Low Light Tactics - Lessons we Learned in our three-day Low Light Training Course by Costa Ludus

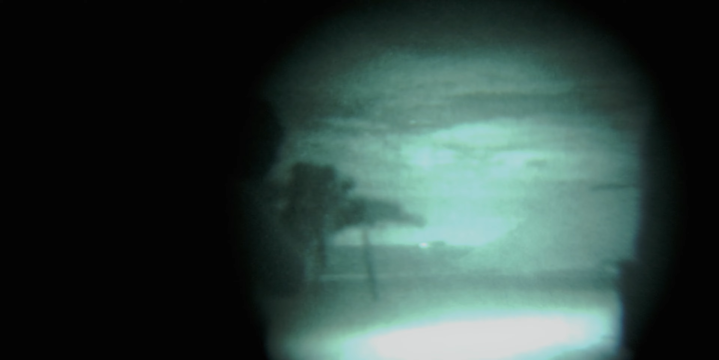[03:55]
You've got the ability to shoot, to move, to identify targets, to actually get my optic onto the target without ever even having to use IR illumination.